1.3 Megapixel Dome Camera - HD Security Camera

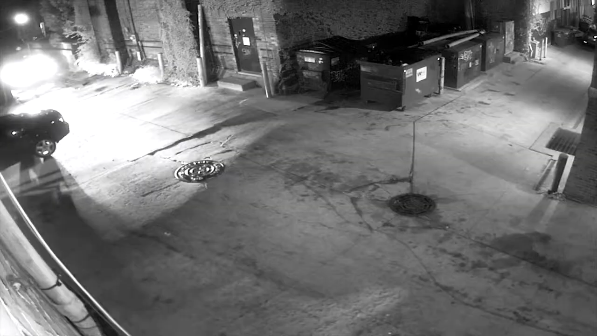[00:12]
This product is adapted for high contrast lighting conditions and sports an infrared cut filter that ensures excellent resolution at night. In addition, the wide dynamic range feature eliminates washed out imagery from an exterior light source.